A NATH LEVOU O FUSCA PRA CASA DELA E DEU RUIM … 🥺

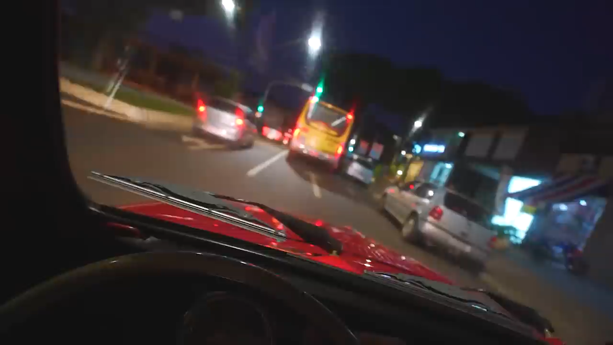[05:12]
Trocar a marcha pra colocar a primeira, porque o cara freou e eu saí. Daí o volante joga pra um lado, eu seguro a câmera pro outro. Daí troca de marcha de novo. Marcha nem gato, o carro pula no buraquinho.
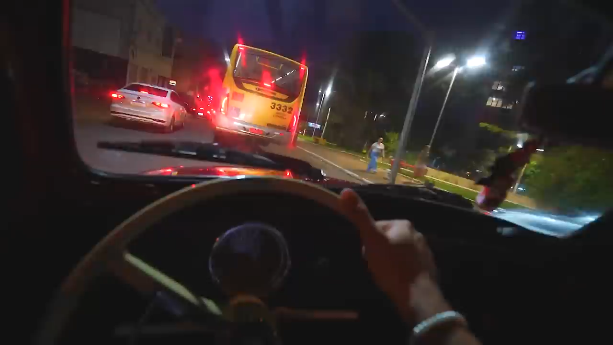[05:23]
É difícil esse negócio de dirigir Fuca. Não é fácil. Não é nada fácil pra mim. Isso aqui é coisa hard. Difícil. Ah, mano, olha, nessa descidinha a coisa já começa a descer ali, ó. Começa a ficar muito perto. Deixa eu chamar a gatinha ali, ó. E aí, gatinha?